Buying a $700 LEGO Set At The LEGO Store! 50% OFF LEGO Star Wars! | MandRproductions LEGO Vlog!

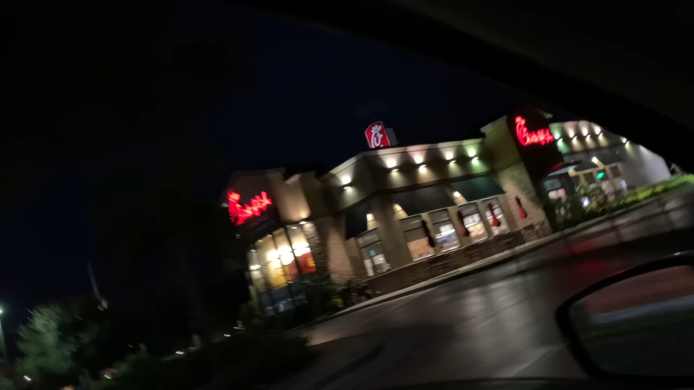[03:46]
Well, technically the morning, but there's only one lane open.